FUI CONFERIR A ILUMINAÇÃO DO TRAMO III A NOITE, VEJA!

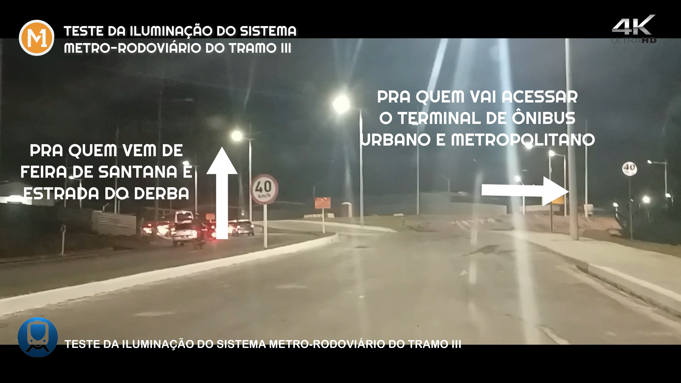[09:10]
Direto você acessa a linha vermelha e à Orla Atlântica e à minha direita você vai acessar o terminal de ônibus urbano e
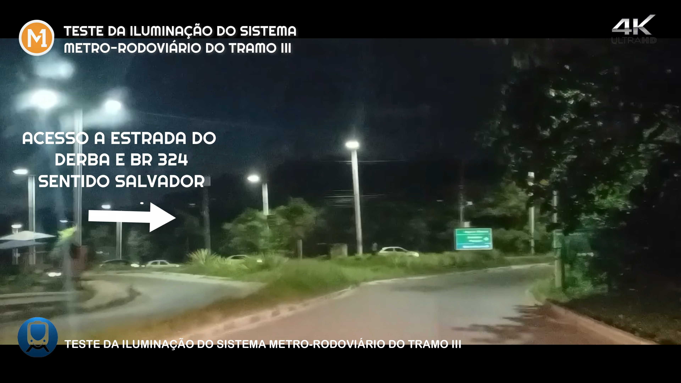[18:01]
Mostramos para você, inscrito e você colaborador, toda a iluminação de LED do sistema metro rodoviário do tramo 3, bem como a iluminação do sistema viário de acesso à nova rodoviária de Salvador, a linha vermelha e a estrada do Derba.